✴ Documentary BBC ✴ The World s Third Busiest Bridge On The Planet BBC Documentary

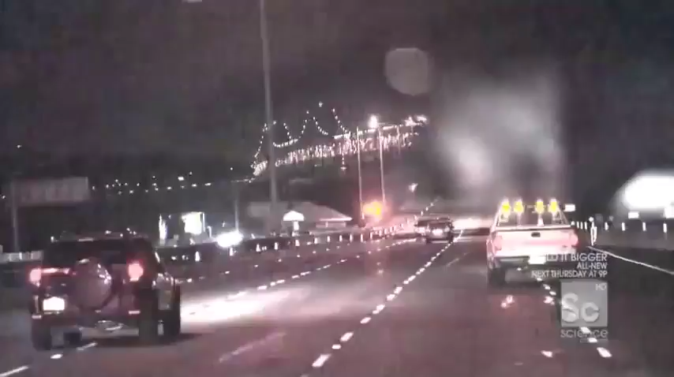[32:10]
To do that, they've closed down three lanes of traffic in both the upper and the lower road decks.
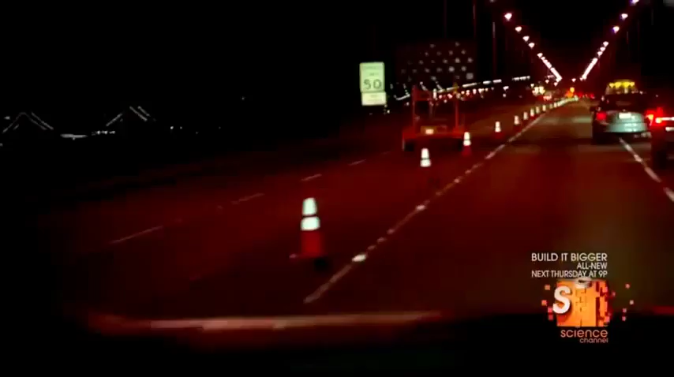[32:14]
Are those our lane closures? Yes. Wow. All the way this far back? Yeah. Oh, my goodness. They have to make the repair and get the lanes back open before the morning traffic piles up.
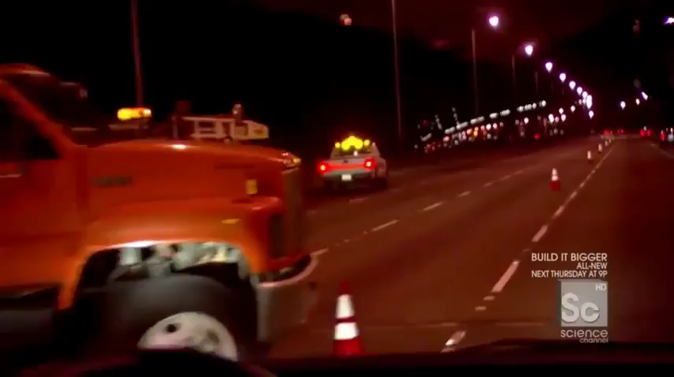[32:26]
Time to gear up, because once you step outside this car, we're not just on a bridge.